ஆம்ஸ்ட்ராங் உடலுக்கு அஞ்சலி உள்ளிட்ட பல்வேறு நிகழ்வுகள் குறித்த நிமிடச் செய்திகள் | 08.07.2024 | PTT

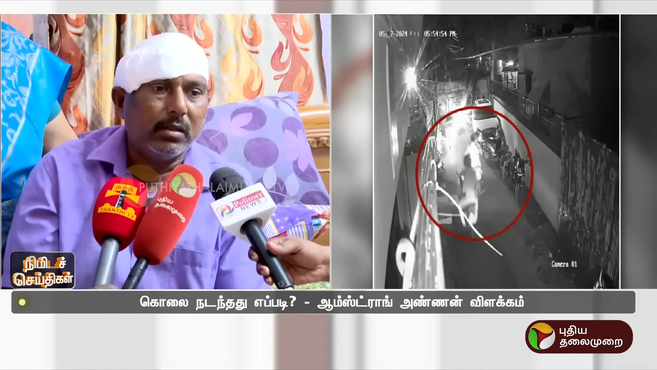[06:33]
நான் சத்தம் போட்டு அந்த பக்கம் ஓடுவானுங்கன்னு நினச்சேன். கடத்தல் பற்றி எனக்கு ஆப்போசிட் சைடாக வர்றதுனால எனக்கு வெட்டுப்பட்டு.